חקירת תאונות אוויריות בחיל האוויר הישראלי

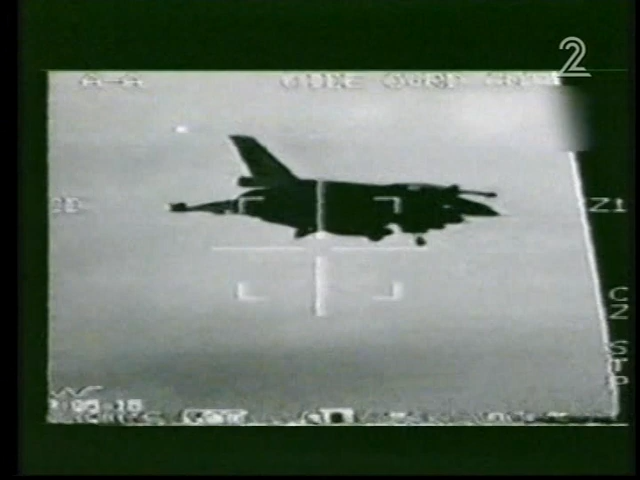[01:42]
ולטיסים את המטוס למסלול זה הכל זה עדה לנחיתה זה צילום במטוס שלנו שמלווה